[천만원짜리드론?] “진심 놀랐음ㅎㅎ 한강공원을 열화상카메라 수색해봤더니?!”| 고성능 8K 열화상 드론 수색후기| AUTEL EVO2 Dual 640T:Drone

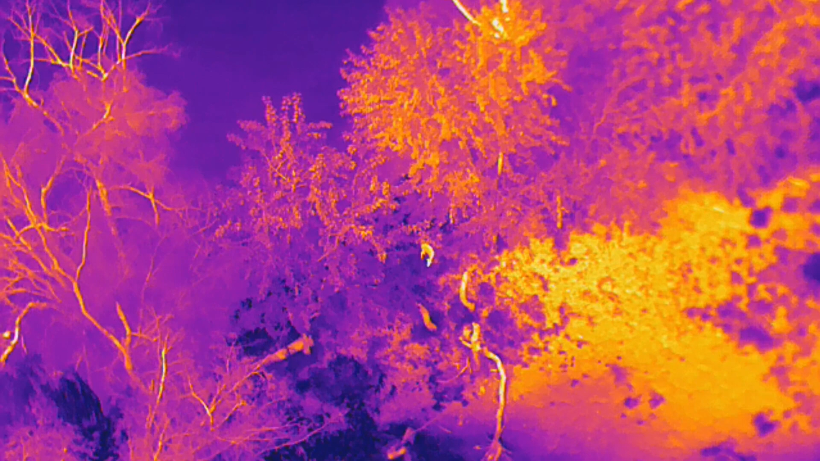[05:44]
This looks like this is a lot of places. I can't imagine the animals on the way, too. I used to see a thing that the observed wasn't quite and worried about it. It looks like Predator's XD XD XD and the digital zoom and 16-bit digital zoom with the quality of the video, so it can be found in the world as well as it can be found,
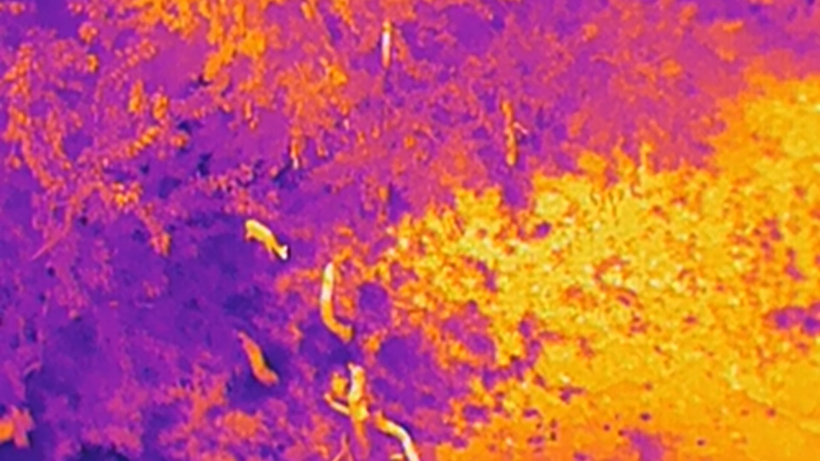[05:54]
but it can be seen in the world as well as I didn't know I didn't know how to do it. The camera camera is particularly in the middle of the night or in the house,